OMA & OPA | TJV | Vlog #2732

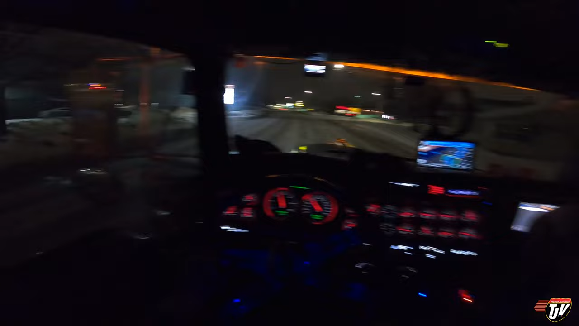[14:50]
With our freight behind us, we're on the way. Swipe right on Trans-Canada Highway, Highway 11. I just confirmed that My shipment is cleared to cross the border. It's customs certified. We're gonna cross from Fort Francis, Ontario into International Falls, Minnesota. I'm gonna have to get into that lane though.
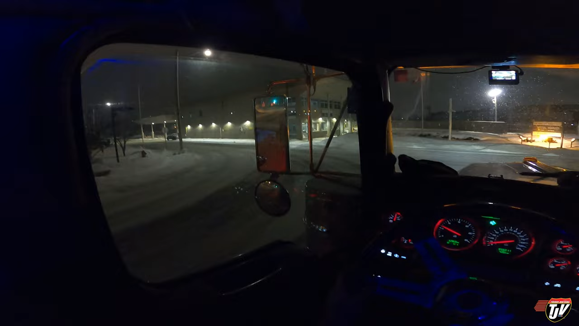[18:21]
We are very important, very important. We are carrying the economy. Stay clear, stand back. So once we make this corner, we are committed. We are crossing into the US. Can't back up from here. I mean, technically, we could. You see all these cameras all over the place? They'd probably come ask some questions right away. Like, what are you doing? Or maybe they wouldn't, who knows?